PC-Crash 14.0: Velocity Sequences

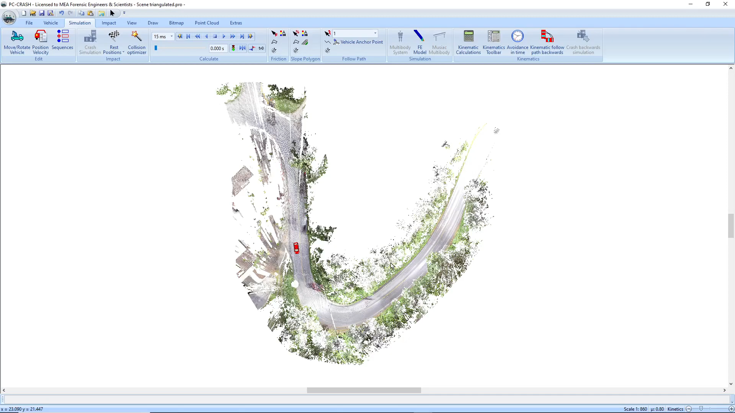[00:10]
PC Crash 14 lets you enter velocities directly into sequence table and the controller will apply braking or acceleration in order to have the vehicle match those velocities. So what I have here is a vehicle loaded into a triangulated point cloud.
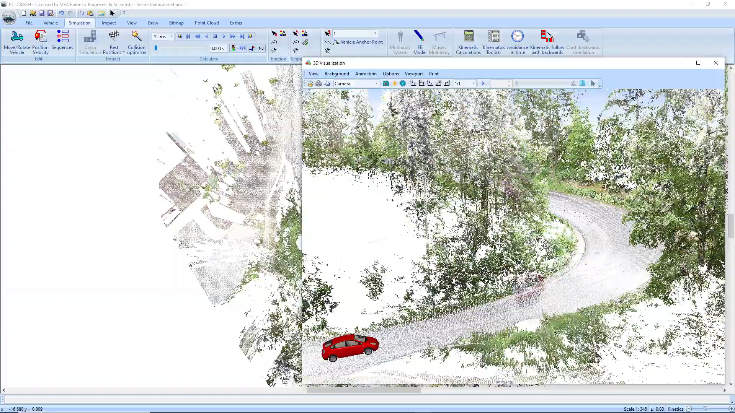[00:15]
See it's a complex curve and let's say that we have EDR data. So if I'm going to bring up my sequences, I'm going to go to sequence tables. You see now we have a velocity table. You can still import velocities into the braking acceleration table and it will calculate the accelerations required to meet those velocities, but that's on the flat.
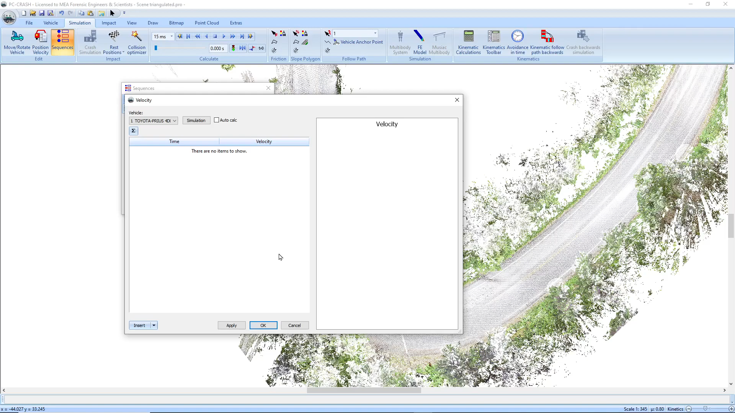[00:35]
So if I'm going to import a file,
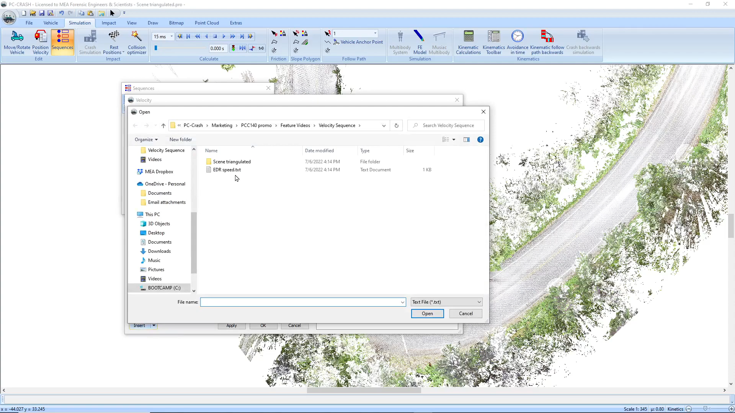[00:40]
you'll see that we've got a five second countdown to impact and let's say these are my velocities over that time.
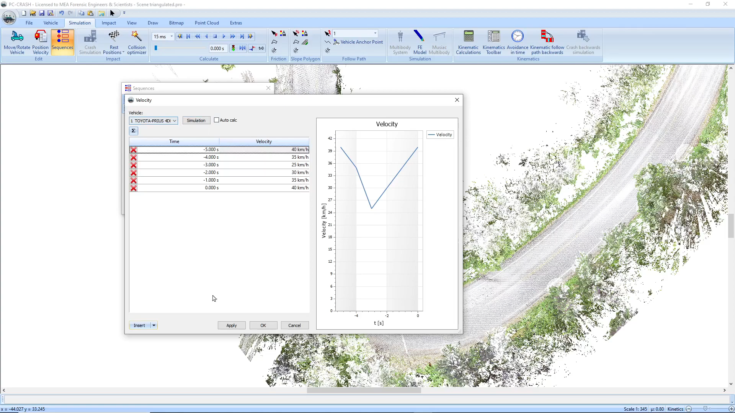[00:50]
If I hit apply, you'll see that's all pre-impact. So I want to offset that to after time zero by adding five seconds to everything. Apply, okay. And now if I run my simulation, my vehicle goes around the corner here and we're actually leaving a bit of a tire mark on the inside. At least we're exceeding friction.
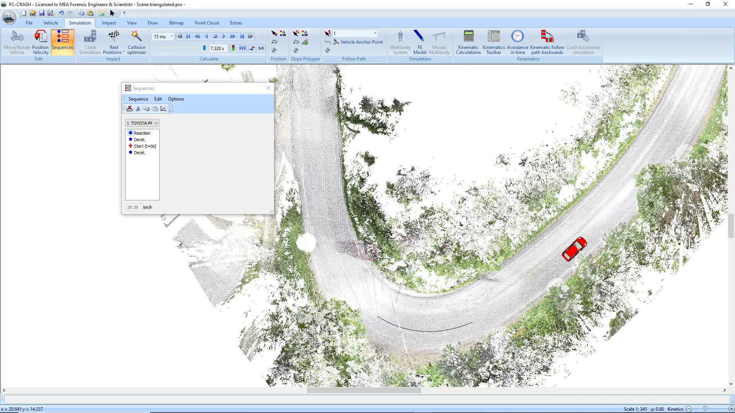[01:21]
So I just stopped the simulation at about seven seconds. And if we take a look at our values window,
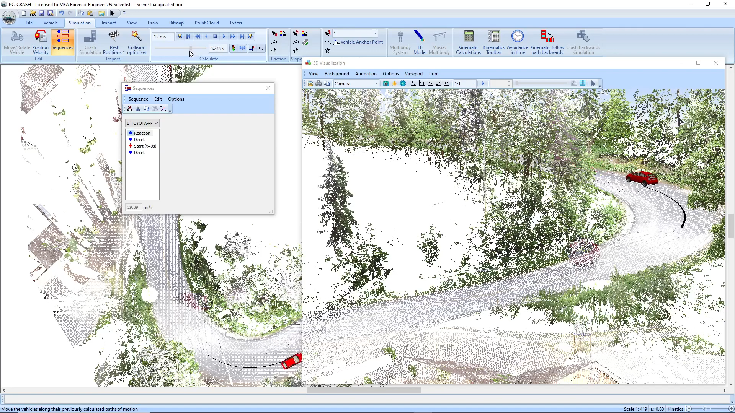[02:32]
Whereas previously, we would have to try to figure out accelerations to account for the slope and the cornering ourselves.
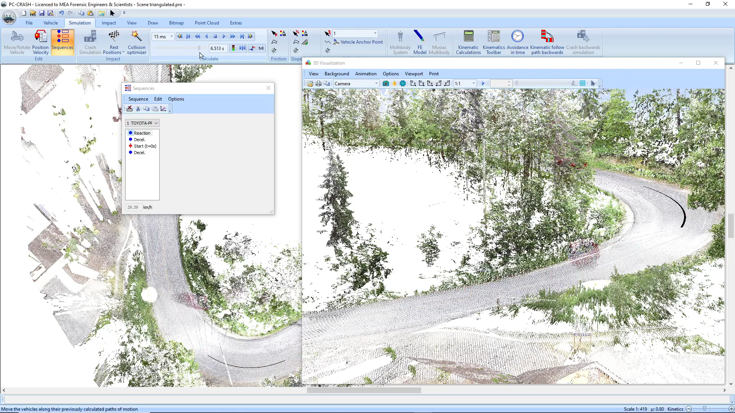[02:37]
So that's a nice new feature in PC Crash 14.